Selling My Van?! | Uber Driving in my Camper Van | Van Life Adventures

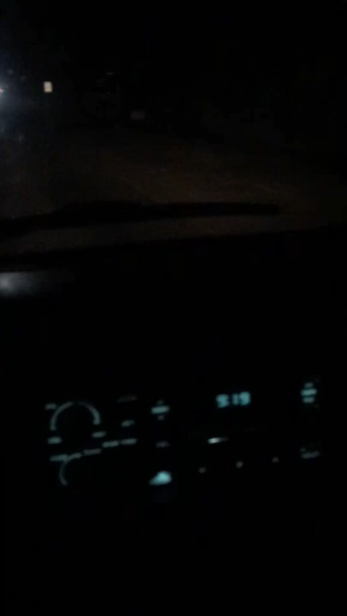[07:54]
I forgot. I'm going to have to get some, like, car air freshener.
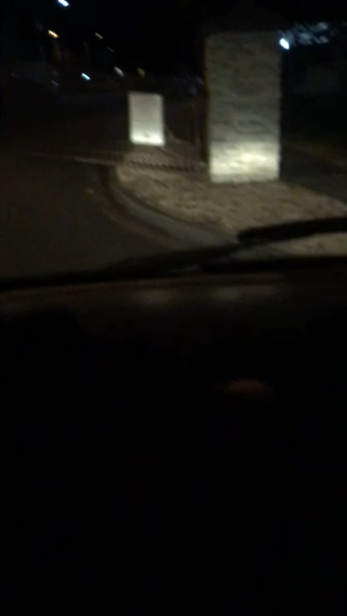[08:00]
And then there's the places that have, like, the gate codes.
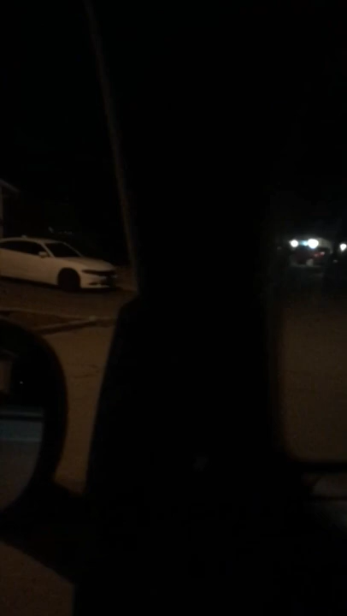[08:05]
That's. There we go.
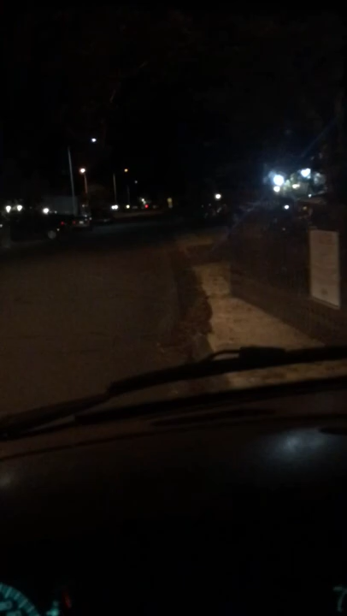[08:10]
Yeah. So that's always a little bit of a twist to the delivery. These don't even look like apartments. They're, like. This would be, like, a gated condo community or something. So, uh, yeah. Good morning. It's the next day.